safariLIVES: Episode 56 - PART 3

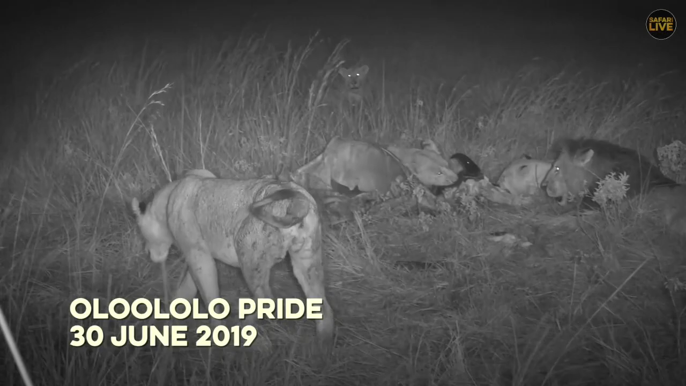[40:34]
One of the lionesses isn't well, showing some strange swelling in her genital region, walking very uneasily.
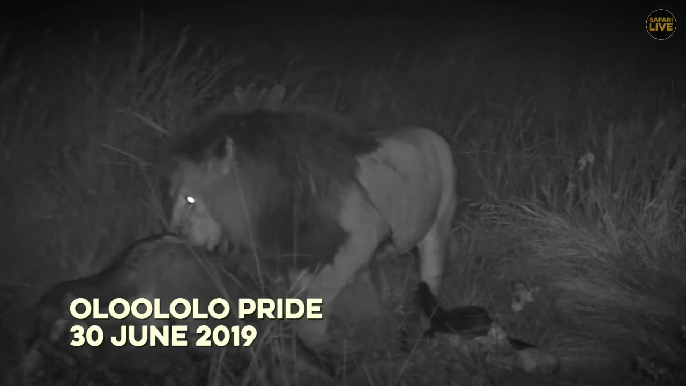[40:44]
All proceeded fairly typically, with the males sauntering in to eat when they wanted, and testing for possible oestrus in one lioness. The only mystery was where the rest of the pride are, another few lionesses and five young males.
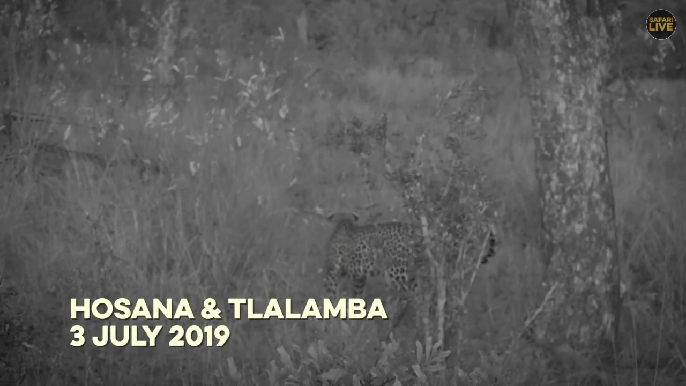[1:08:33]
This wasn't her most graceful or finest hour as she snarled and hissed whilst making a small deposit on the tree.
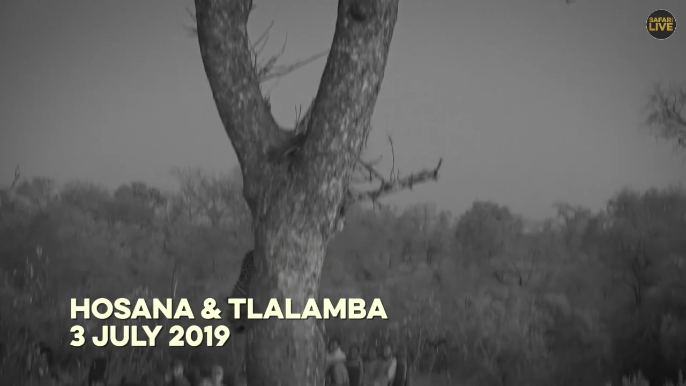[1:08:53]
Throwing caution to the wind, she seized the opportunity to switch trees, hoping that her scrub hair was not swallowed whole. And Hosanna took this moment to see exactly what Tlalamba thought of him. What an incredible moment that was. It was a seb as well.
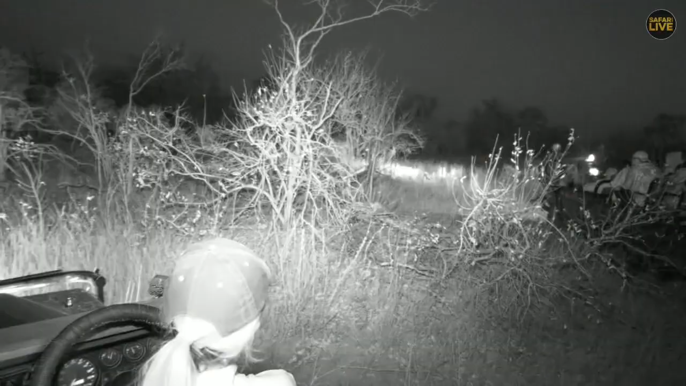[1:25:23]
Rosanna here is well and truly having us wandering, well, driving, as he is wandering off into thickets. Actually, I think, there we go. He is there. We've still got him, don't worry, but there is other vehicles around as well, which makes it a little bit tricky to keep up with them.
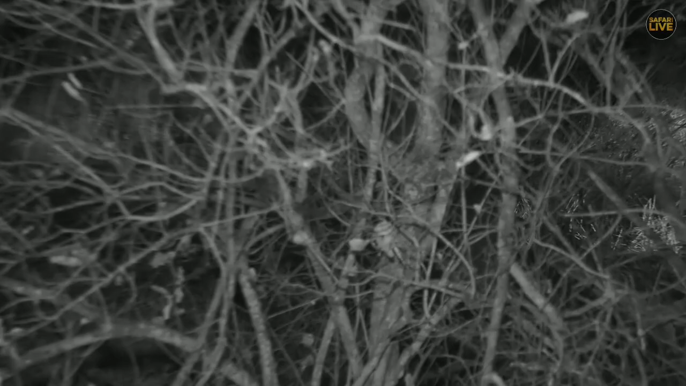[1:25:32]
I can try and edge forward, Sid. Oh, wait, I'm rolling. I'm rolling.
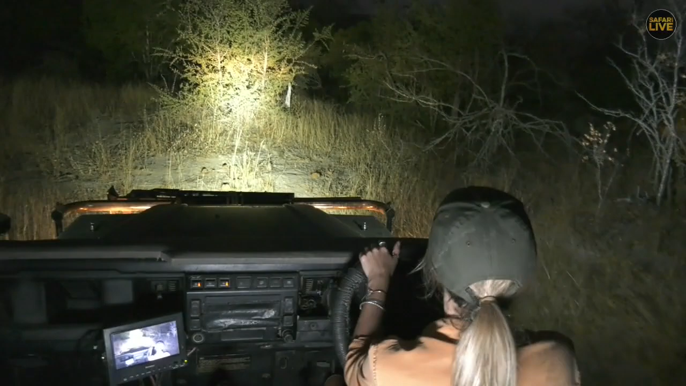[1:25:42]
Yeah, oh, he's walking fast. He's off.
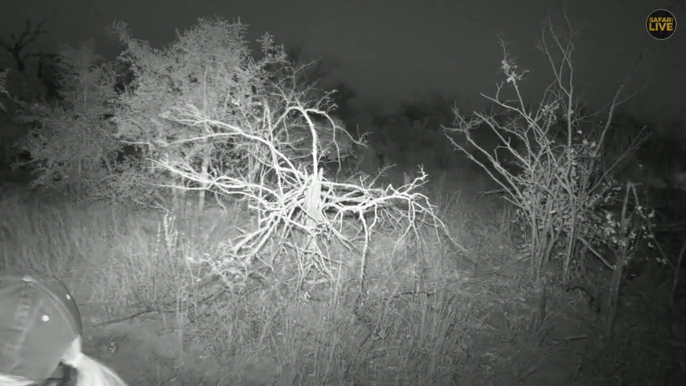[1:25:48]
All righty. Rosanna's really not making it easy for us today.
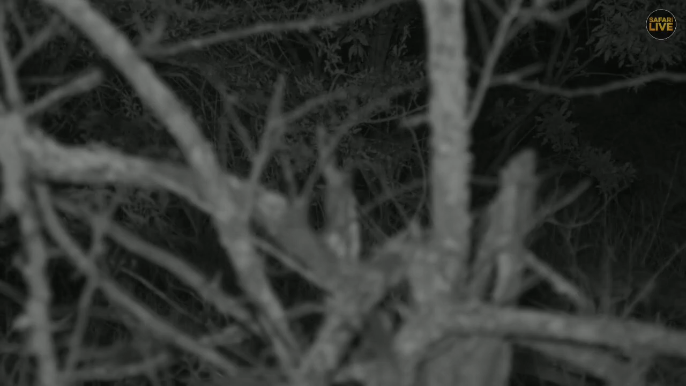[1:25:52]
Have you got him, Sid? No. Yeah, he's off right into the thicket here, and I've just stalled the car. All right.
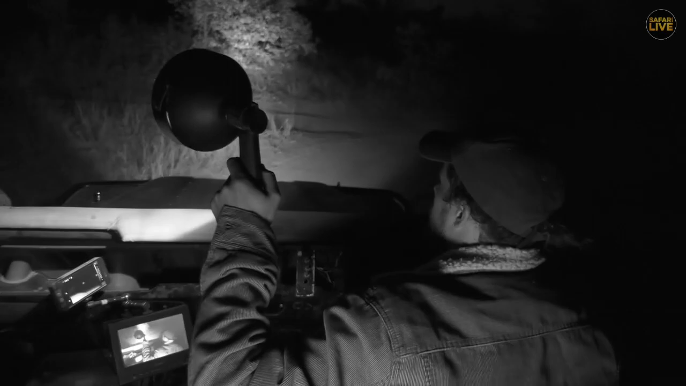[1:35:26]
Tandi was around there today and so perhaps she had a kill somewhere around there but I was searching
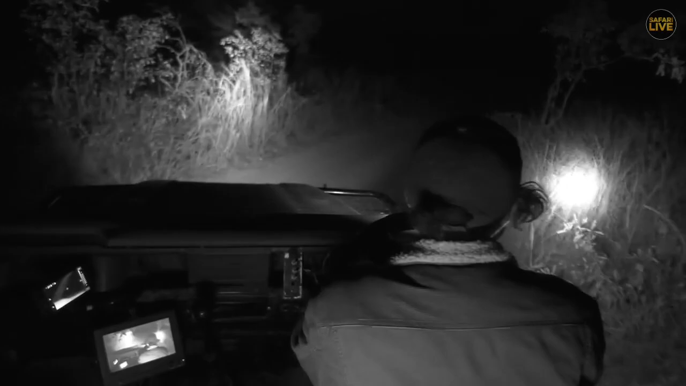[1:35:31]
and searching and searching without any luck and now that we only have a couple oh is this a I think that might be a bush baby. Do you think we'd be able to reach that Craig? hmm nah that's a bit far so yeah now
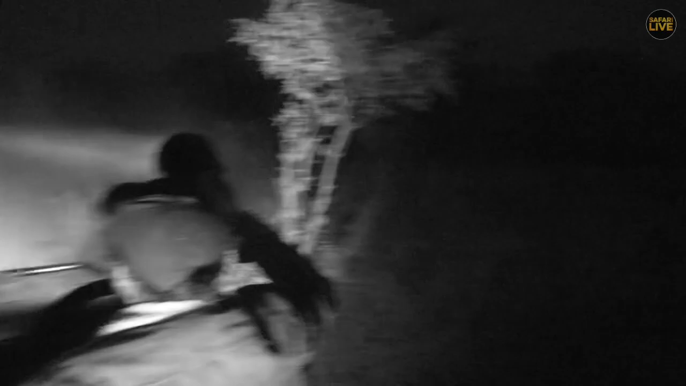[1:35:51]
oh I got one minute one minute to find something that that bush baby would have been very difficult to have gotten on the infrared camera so again last minute animal can we do it? 40 seconds ah ah